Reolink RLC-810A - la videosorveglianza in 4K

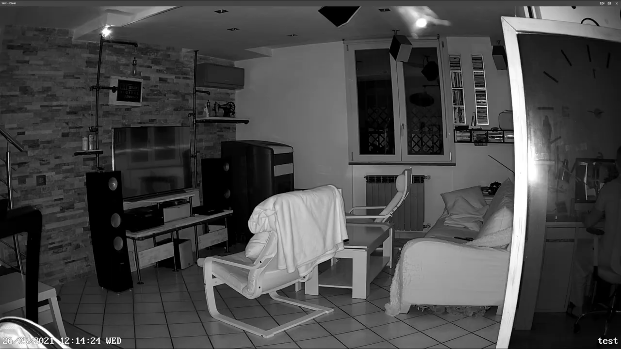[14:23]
Ecco, guardate invece come si comporta al buio totale la videocamera di sorveglianza. Come notate l'immagine è fantastica, in bianco e nero ovviamente come tutte le videocamere di sorveglianza, ma immagine ultra ultra nitida. Si riesce a vedere perfettamente tutto quello che c'è all'interno della scena, quasi come se fosse giorno, ovviamente in bianco e nero.